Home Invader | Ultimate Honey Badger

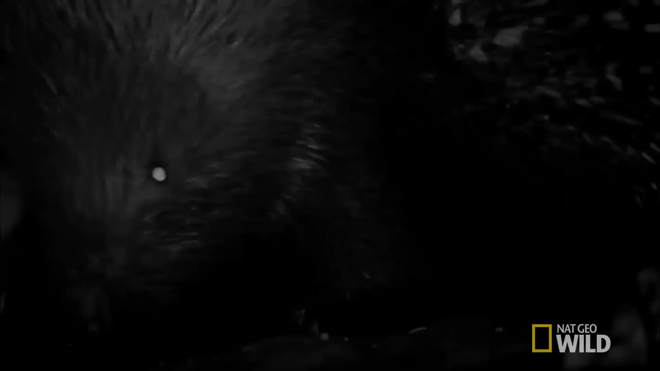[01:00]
The spiny rodent is trouble for a honey badger.
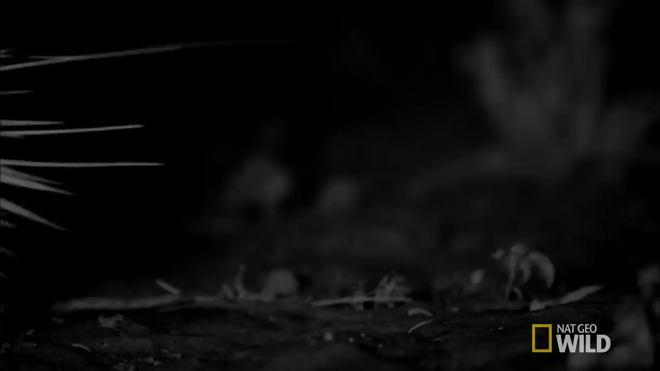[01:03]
It'll take over the burrow, defending it to the death.
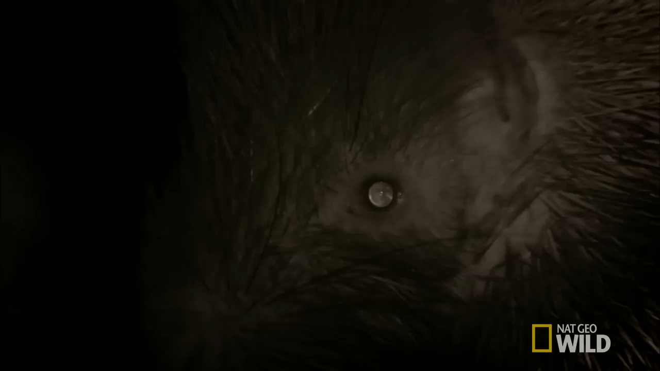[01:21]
The 20-pound porcupine is armed with about 30,000 lethal quills.